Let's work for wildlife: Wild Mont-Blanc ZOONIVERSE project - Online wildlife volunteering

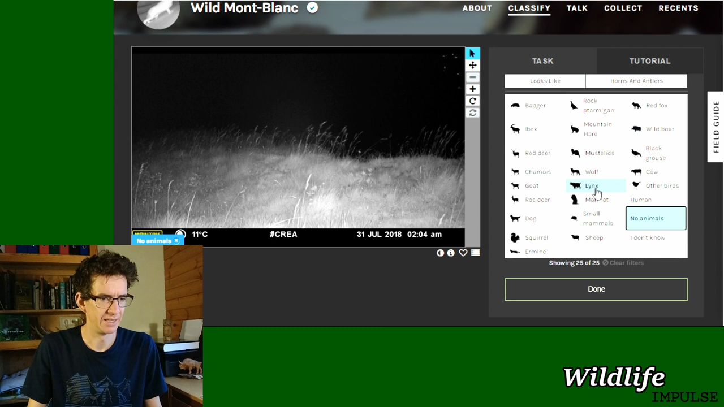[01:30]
done it's it's a bit more steps than the other project i did a couple of videos earlier so another picture here we actually have i can play the sequence oh there are multiple multiple deer here they're quite big um and they have this white on the back and short tail so it is actually a red deer no antlers so it's probably a female red deer
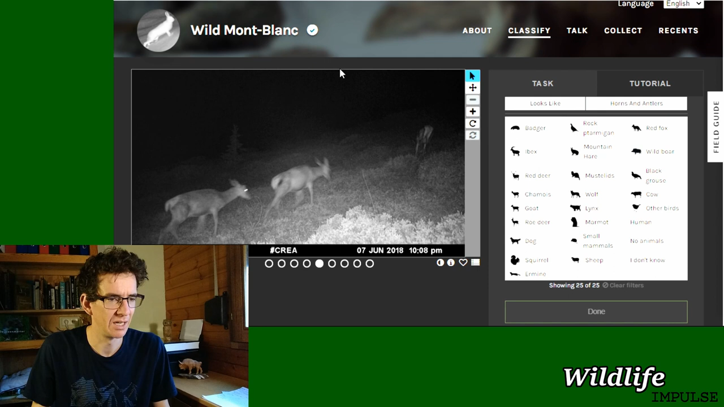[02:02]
they they tend to be in groups so i'll go for a red deer they also have can be confused with roe
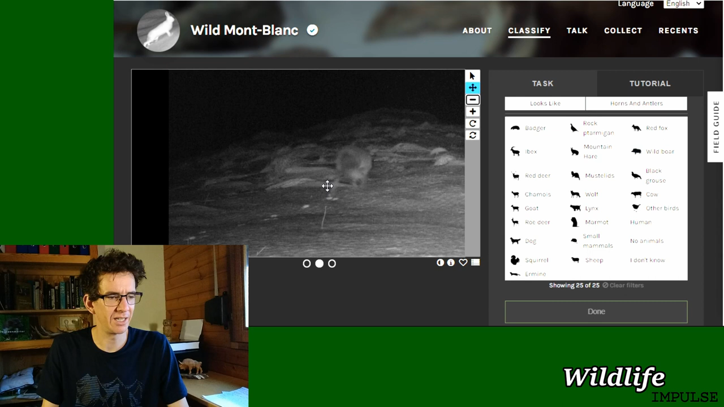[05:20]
the date but if you look there's like something jumping and if you look here there are two two prints here and two here so it's actually kind of a y shape and that's typically for hair so this is actually a mountain hair i think not sure if there's any other hairs around she looks like it's not
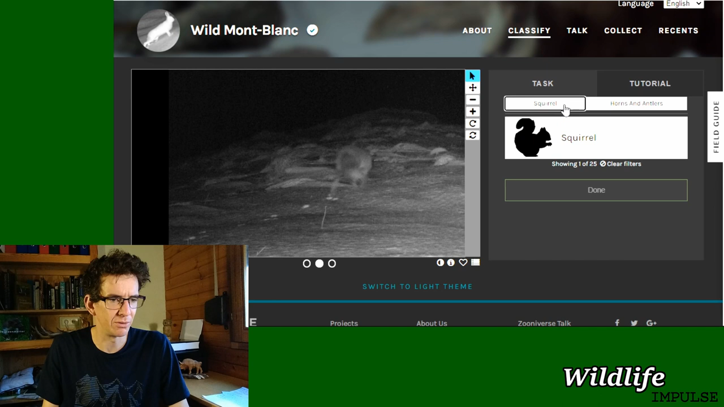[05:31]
look like a squirrel looks like hair it's just a mountain hair so identify actually these mountain hairs are pretty cool